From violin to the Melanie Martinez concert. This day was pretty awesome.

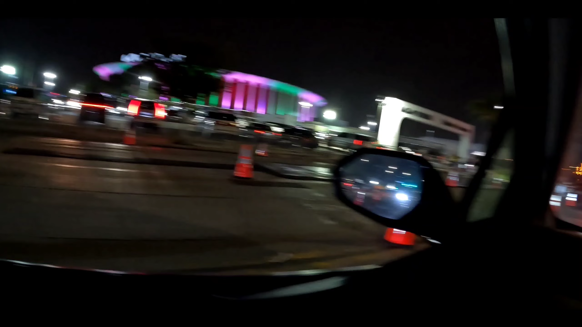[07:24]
jeez look at all these damn people how am i supposed to find evan and all this damn mess bro and there's a bunch of cops too i don't even know what i'm doing sitting here vlogging while driving when there's all these damn cops
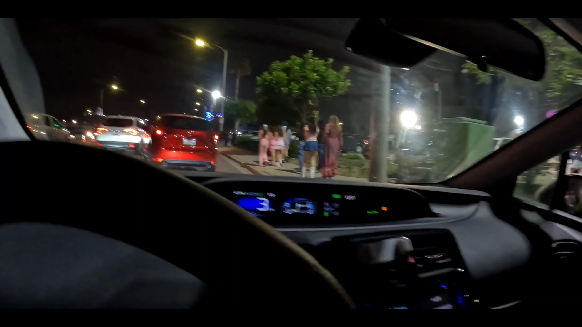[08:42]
i hate coming over here like this bro there's so much damn traffic even when it comes to like just picking up people